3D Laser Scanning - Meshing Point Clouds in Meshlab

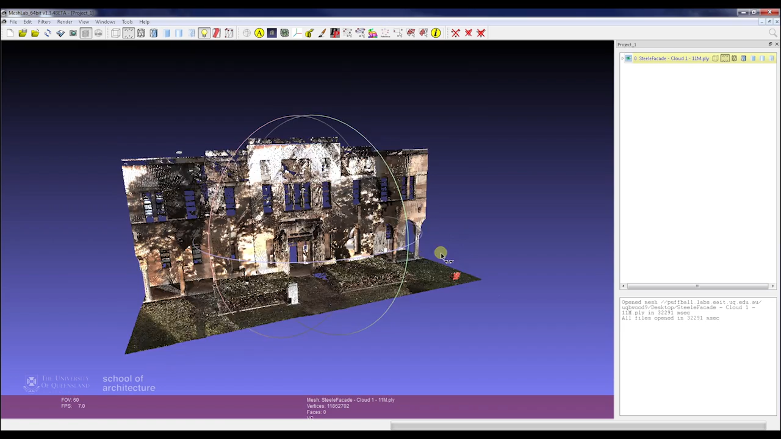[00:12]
Now mesh labs are quite a powerful piece of software when working with meshes and particularly when working with point cloud meshes. So it's got a vast range of functionality and we'll be just covering some of the basics today. So just a quick rundown of the user interface. First up we've got our projects then we can import our point clouds and meshes into all these projects.
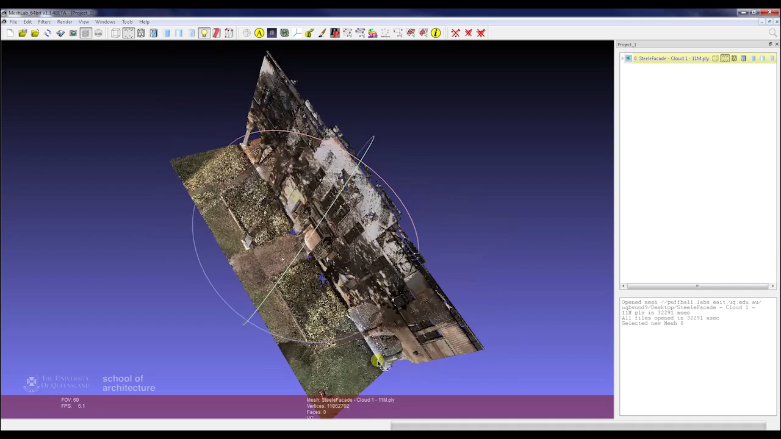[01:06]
This will just show all your different point clouds and the meshes you generate as you generate them and enables you to select them export them. Shows you what you're working with roughly as well. So to start off in here we've got our point cloud that we were working with before and we're going to start looking at how same as with cloud compare. If we didn't have a normal for this point cloud we would generate them within mesh lab. To do this we go to filters, we go to our normals, curvatures and orientations submenu and we look at compute normals from point sets.
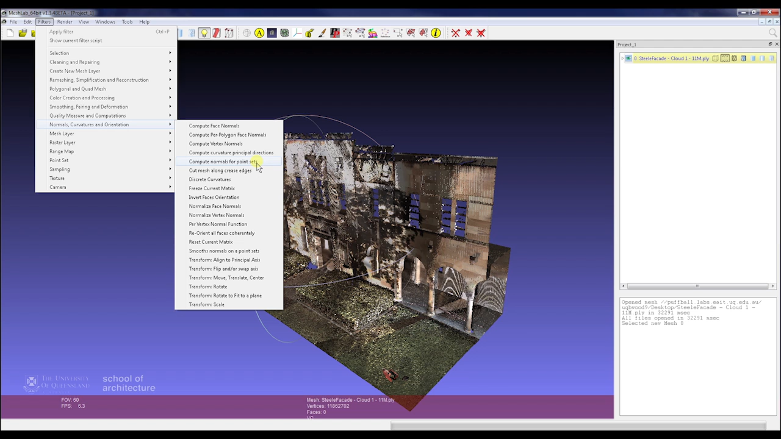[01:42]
So this tool works very similar to this one in cloud compare and it just captures groups of points, creates planes and uses those to calculate normals. So just opening up you can just see the interface here. We're looking at a neighbor number of 13. And if you just go down to this help button down the bottom and click on that. If you're uncertain about a function or what any of these numbers mean in terms of one of the various filters of functionalities in mesh lab, they're generally reasonably well explained.
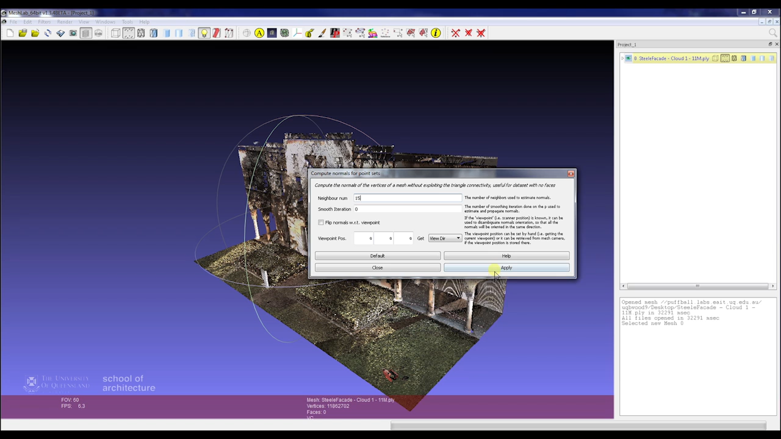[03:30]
this can easily help you compute your normals much more accurately. Now we can just go through that. We just press OK. And that will just process down the bottom. Now that's completed, we'll just go through and do the next stage of the process. We could skip that because we already had normals in this point cloud, but it's good to show.
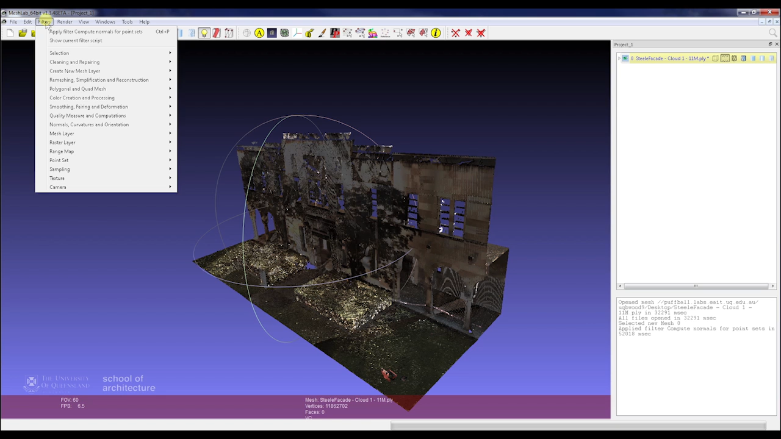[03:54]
So next thing we're going to do is start looking towards meshing.
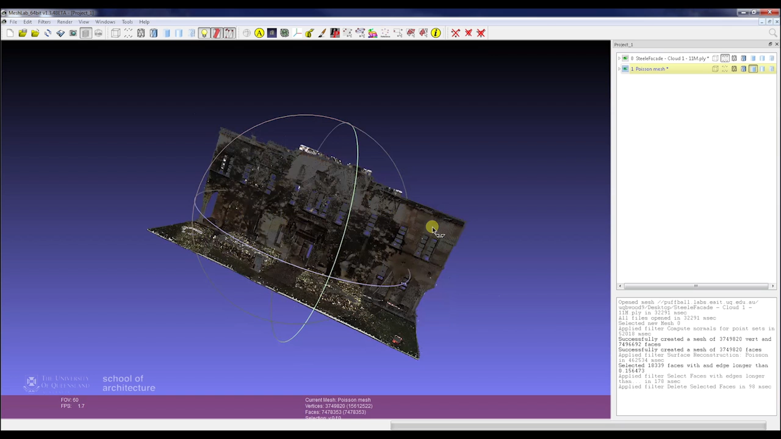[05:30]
As you can see here, it's still a little bit messy, it's quite difficult to read.
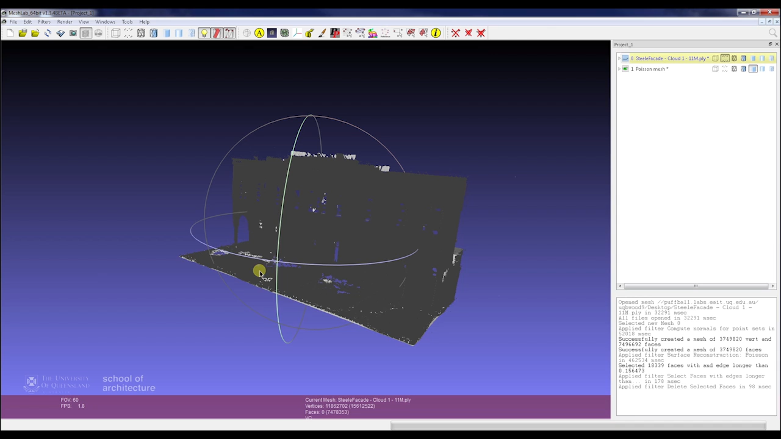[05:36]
So we'll just turn on double sided lighting here.
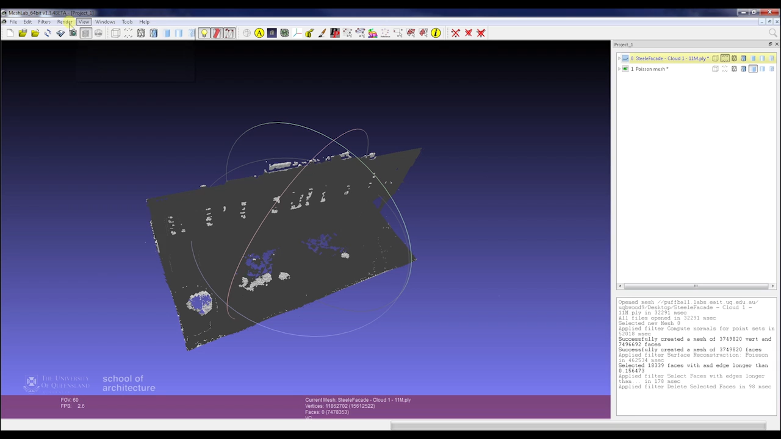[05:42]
So we just go render, view mode, double sided lighting, and that will enable us to, as you see here, have a much better view.
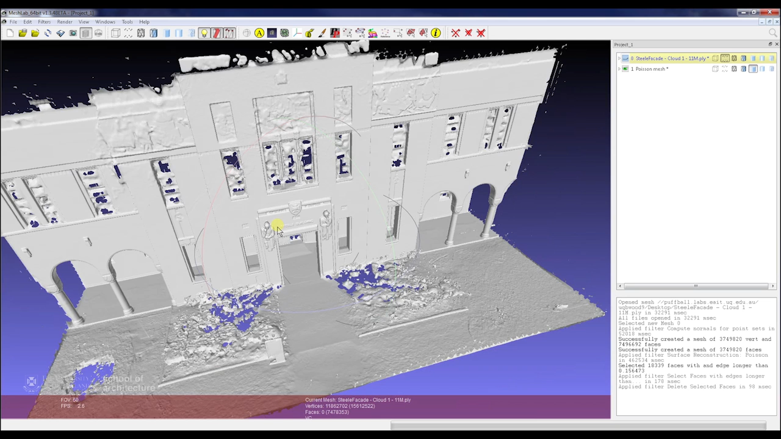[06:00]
As you can see, this mesh has come through quite well.
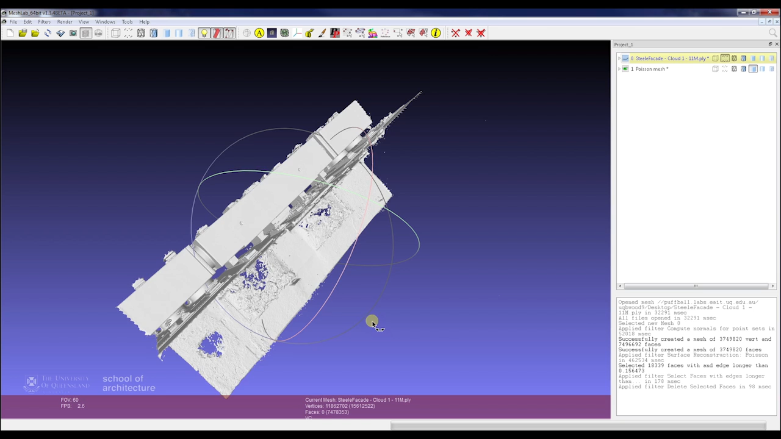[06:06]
A little bit of issues around the bushes elements, but that's very much expected.
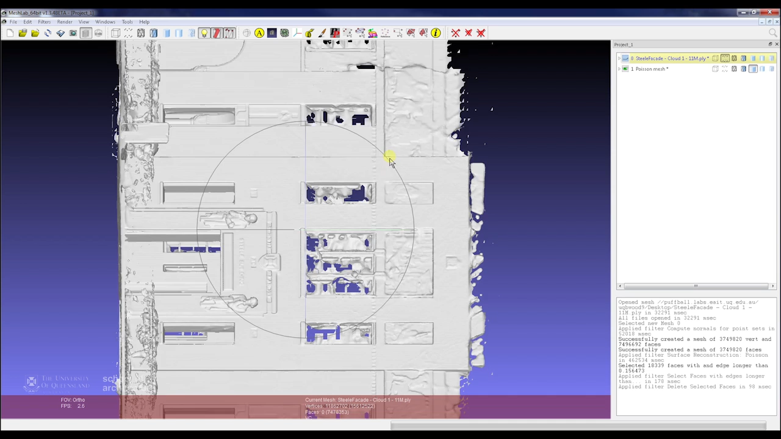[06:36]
As you can see, this is a view from the left, the orientation of MeshLab, it's a little bit off. We'll just move that round. And then we just select faces using a rectangular region. Select up this top bit of data.
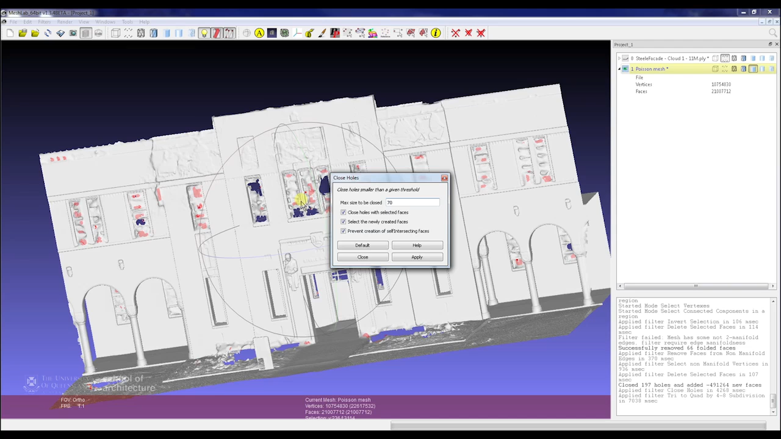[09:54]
So once we've got that to a kind of state that we want it, we'll start checking out the number of faces that we have in the model, firstly. And one of the big things about taking some of these models into various CAD suites, or using them for a lot of purposes, if you really have very large numbers of excess faces, you can start really slowing down computers and processes.
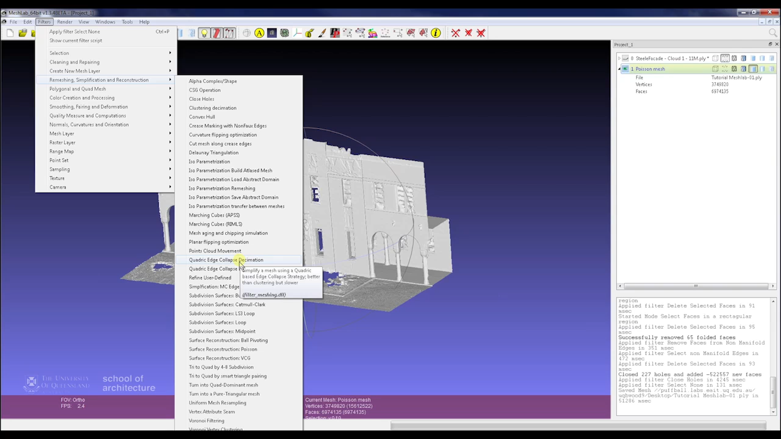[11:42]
So we can see here we've half the number of faces there, and we still haven't lost much texture or much detail, and in fact we might run that one again. So we'll just go back into Quadratic Edge Decimation, and then just press Apply.
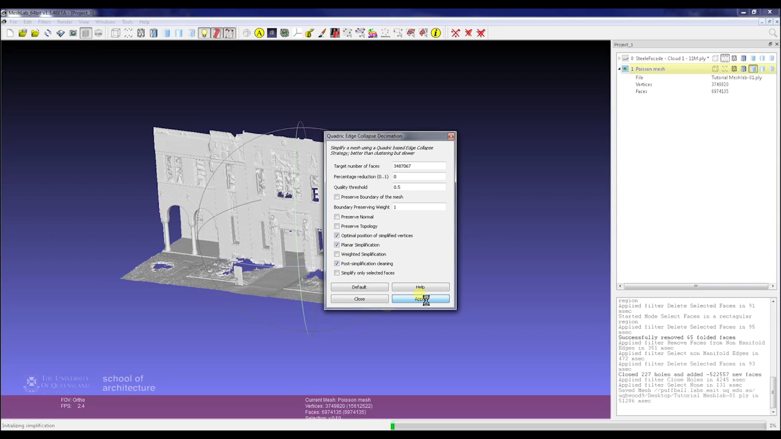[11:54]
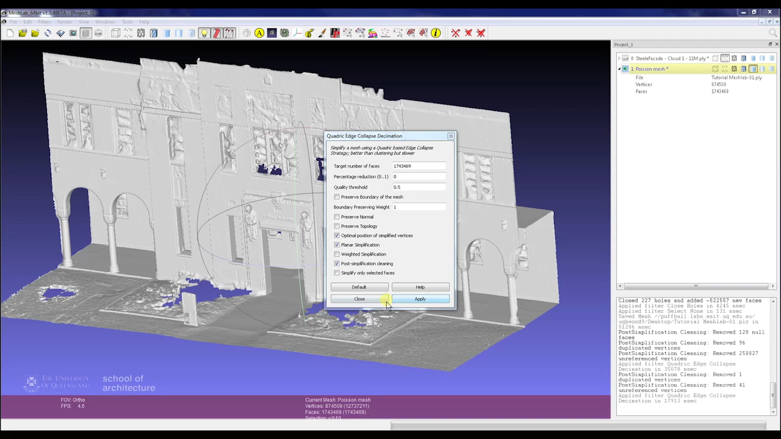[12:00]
That's come through much quicker this time, and finished, and still a little bit more,
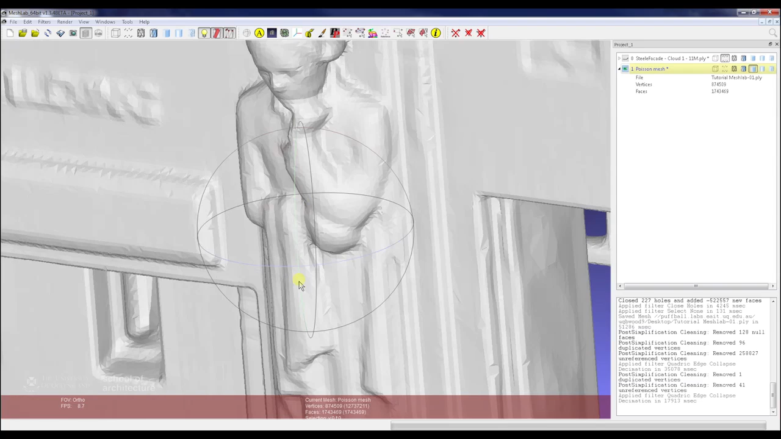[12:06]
but we've vastly reduced the number of faces, we've quartered the number of faces we have on this model now.
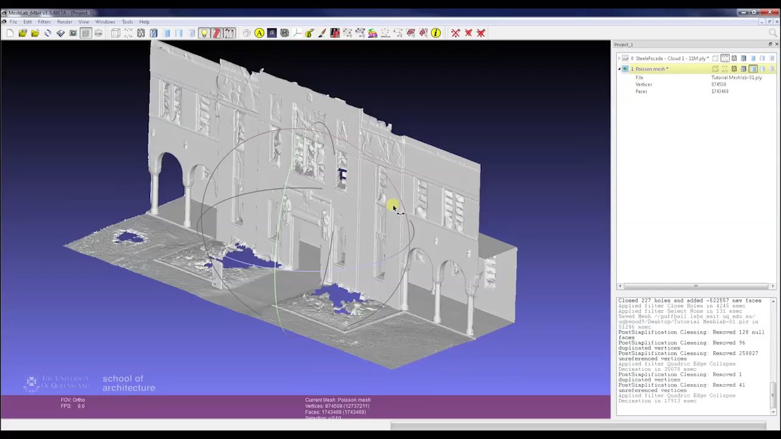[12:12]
And that's become much smoother to navigate and move around,
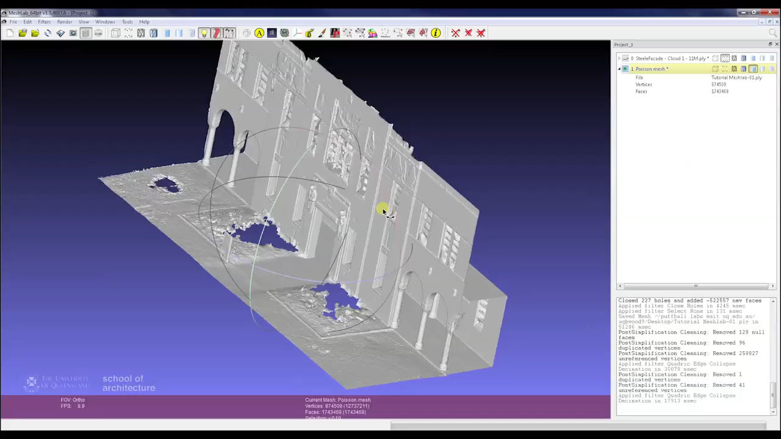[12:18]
down
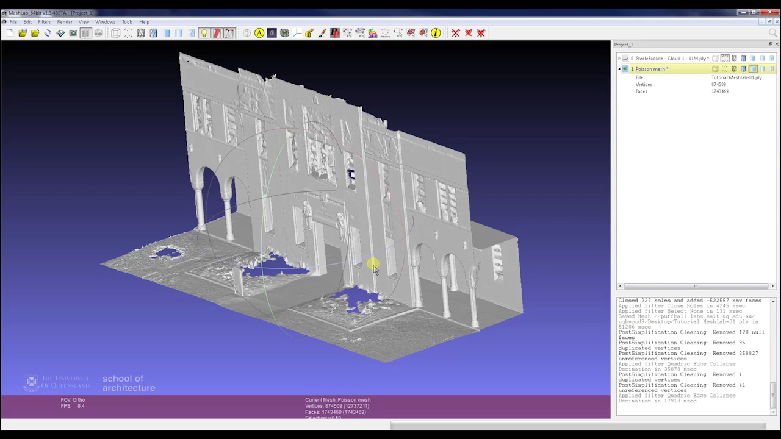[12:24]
to 1.7 million faces, which is pretty fine.
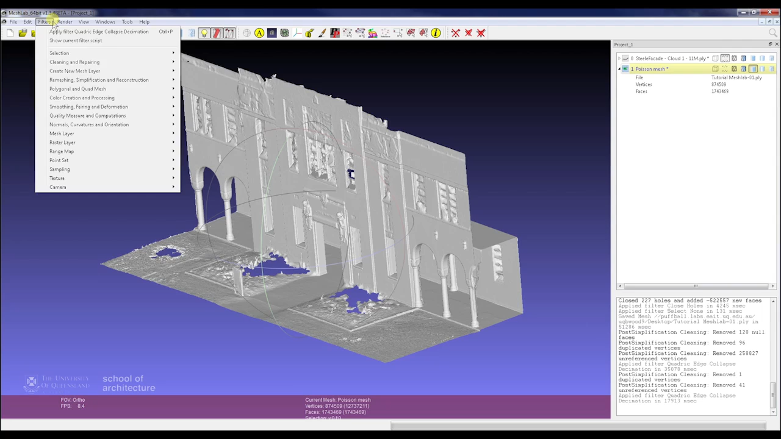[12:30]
So now we've got that all finished, we're going to look at applying textures. The first thing to do here is to bring back up our point cloud, just to see kind of what we'll be looking at.
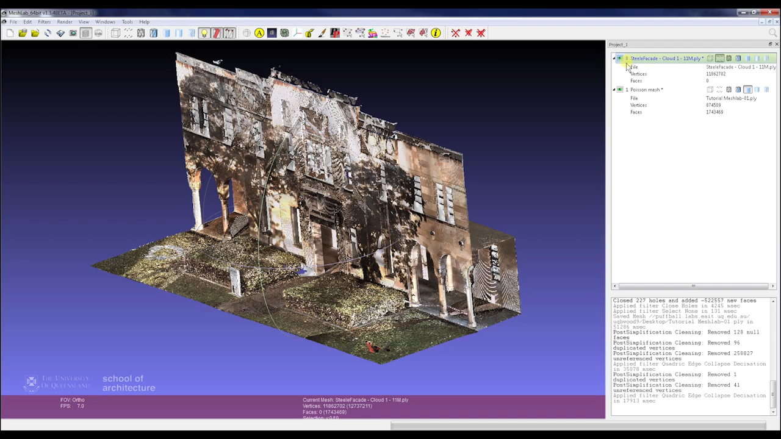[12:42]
Then we want to go to Filters, Sampling, Vertex, Attribute, Sampling.
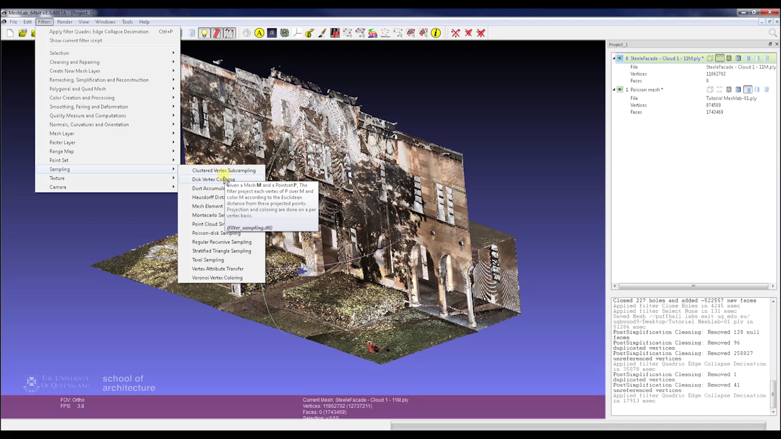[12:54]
So our source mesh is our point cloud,
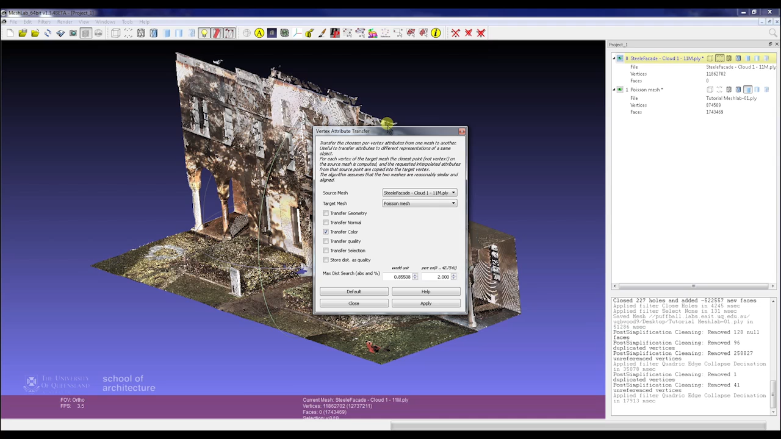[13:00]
and then we're transferring our color onto our porcine mesh there.
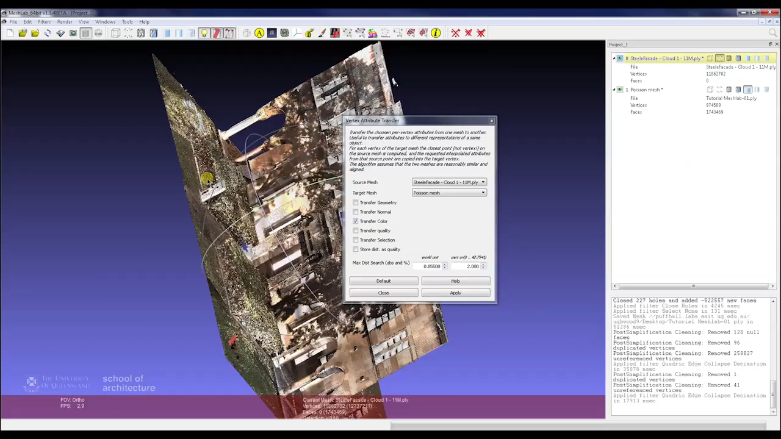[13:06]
So just click Apply, and we're transferring Vertex color.
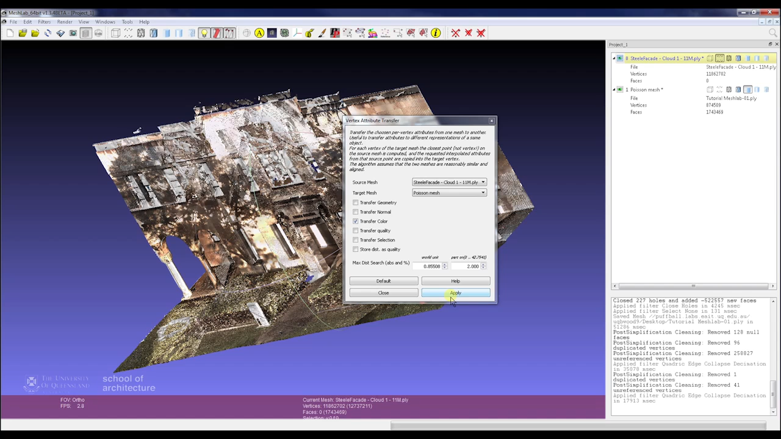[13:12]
So we'll close, and we'll shut that down.
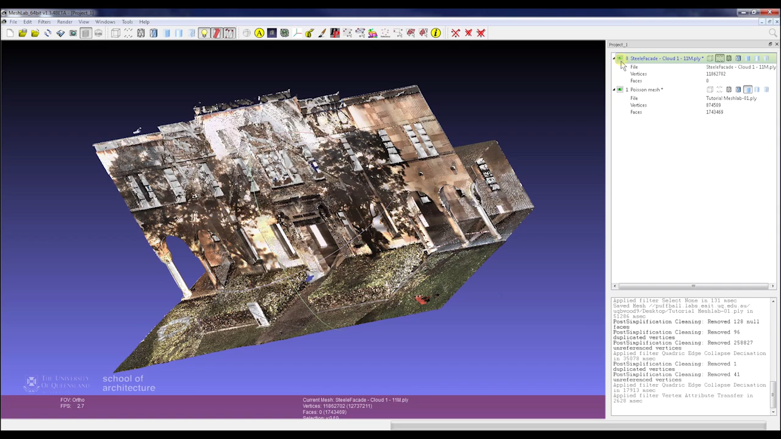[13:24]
So we just go and we'll turn the color on per vertex,